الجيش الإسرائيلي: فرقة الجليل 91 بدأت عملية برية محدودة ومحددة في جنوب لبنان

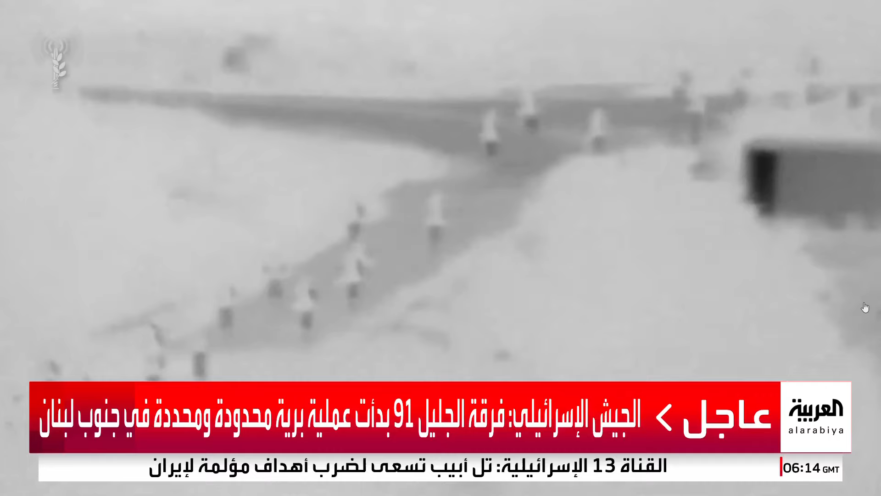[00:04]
صور التي وصلتنا الآن وهي تظهر دخول قوات راجلة قوات برية والعلها كما ذكر الجيش الإسرائيلي أنها
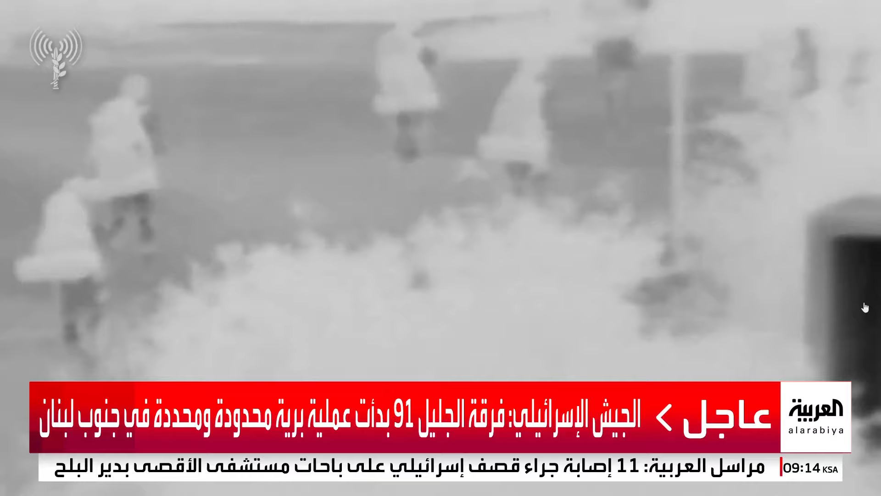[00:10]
فرقة الجليل 91 التي بدأت عملية برية محددة ومركزة إذن هذه الصور تظهر جنود البرية الإسرائيلية الذين يتبعون لفرقة الجليل 91 وهي تحمل المهمات العسكرية وتدخل عبر إحدى الطرق لا ندري جغرافيا هذا المكان ربما نستجلي الوضع من مراسلين ومعرفة هذه البقعة